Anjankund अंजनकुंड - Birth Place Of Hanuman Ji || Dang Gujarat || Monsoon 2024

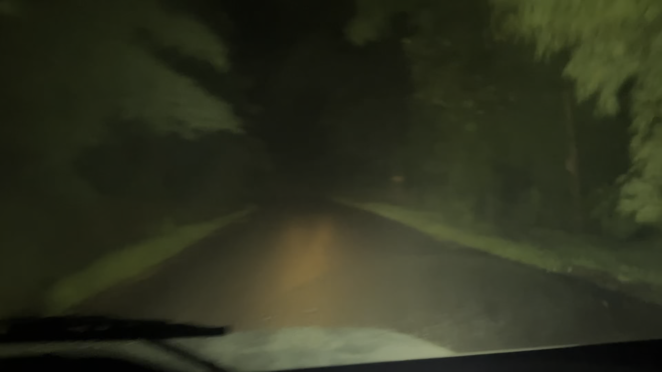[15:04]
है भी रीटन में जा रहे हैं सारी लाइड मेंने आउन कर दिये क्योंकि अचानक से बादल इतने आगे घाट एरिया चालू हो गया और पीशे ओम वगेरा भी अभी दिखाई नहीं दे रहे है तो
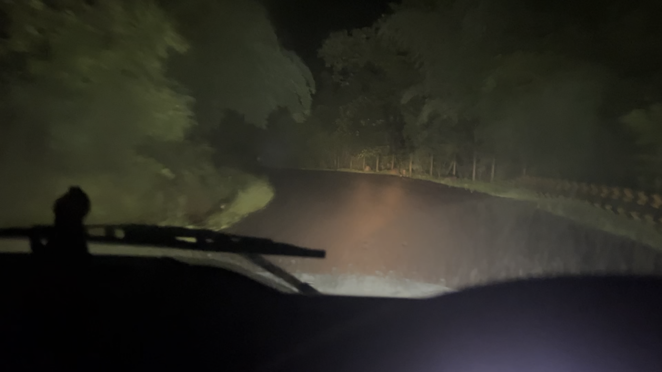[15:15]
भी बता नहीं कहां रुखे हुए वो लोग और आराम आराम से जा रहे है क्योंकि बिल्कुल फोक चालू हो गया है